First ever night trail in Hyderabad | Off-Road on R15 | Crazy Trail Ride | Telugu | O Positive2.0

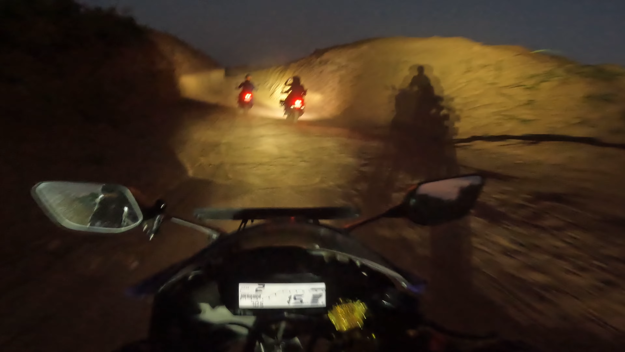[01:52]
Hey bro! R15 is off-roading! Wow!
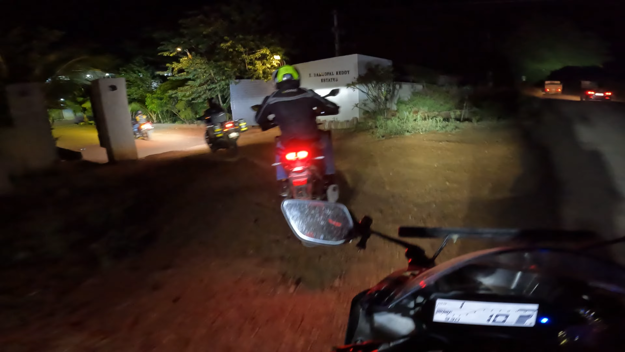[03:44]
బైక్ హాలర్ చూడండి ఒకసారి. ఓ మై గాడ్.